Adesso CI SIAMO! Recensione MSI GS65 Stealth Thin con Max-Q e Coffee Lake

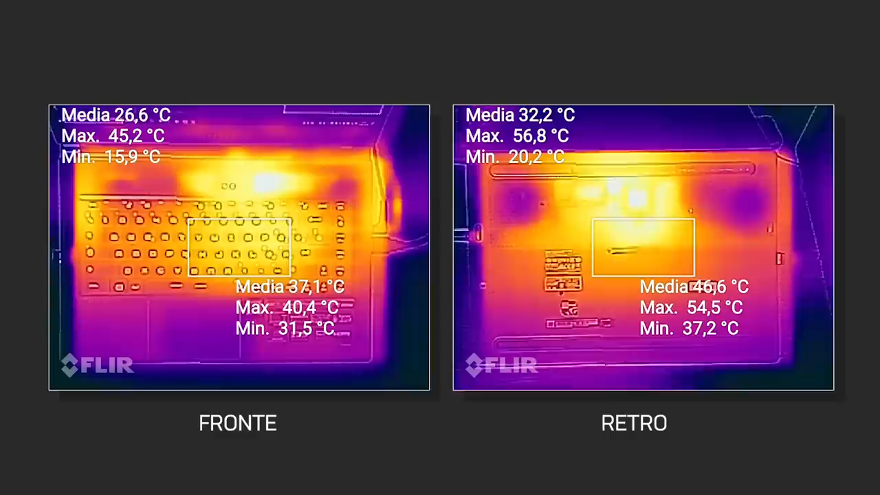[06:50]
questo sì, 45 gradi nella zona qua più alta, 56 gradi nella parte posteriore. Ecco, diciamo che se dovete giocare con il computer sulle ginocchia non è proprio una buonissima idea,
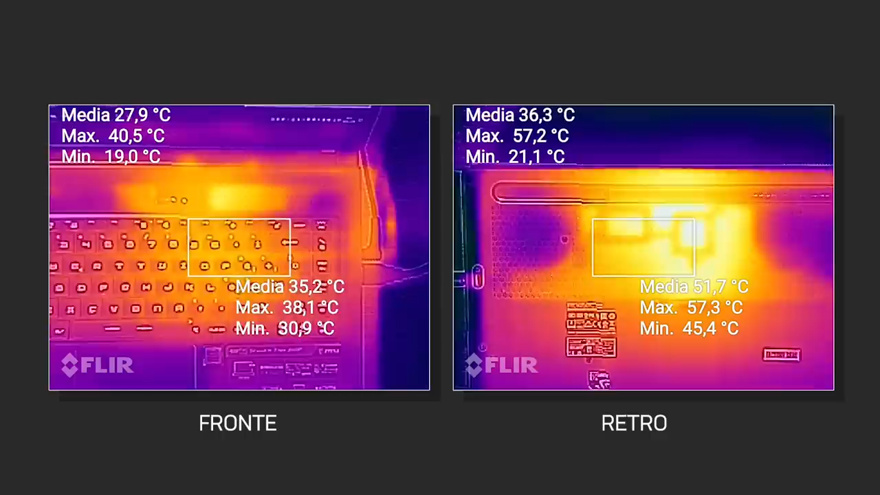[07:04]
ma d'altronde il portatile è talmente sottile e talmente leggero che se voi vi mettete qua di fronte e guardate al suo interno vedete proprio l'aria che c'è dalla parte opposta,